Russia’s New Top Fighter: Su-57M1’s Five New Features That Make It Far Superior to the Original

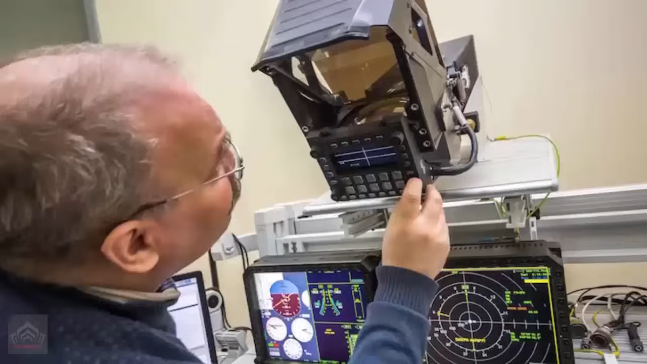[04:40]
Alongside a new radar, the Su-57 also integrates AI-assisted onboard systems intended to facilitate much faster system initialization with a single button press, which has streamlined pre-flight checks and mission readiness.